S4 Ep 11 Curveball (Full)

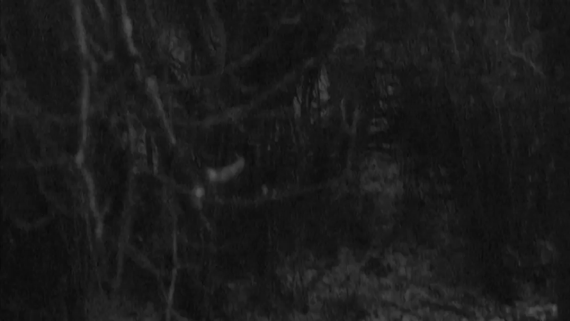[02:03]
Got him, buddy. Holy moly! He's as big as we thought he was.
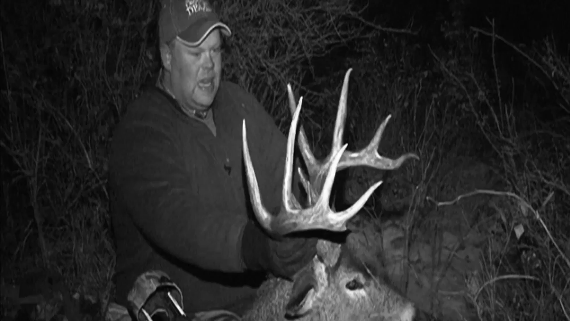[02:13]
Yeah. Well, congratulations on a great deer. Thanks, man. Yeah, he's beautiful. I'm happy. He's just a wonderful deer. This is 4 years we've seen him now, hey? Got the sheds off him from last year. Yeah.
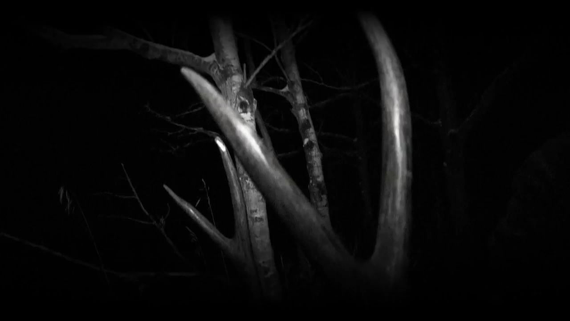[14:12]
I thought you said you never were going to kill a mule deer. That's a nice mule. Look at that big sticker out the side. So, okay, tell us the story.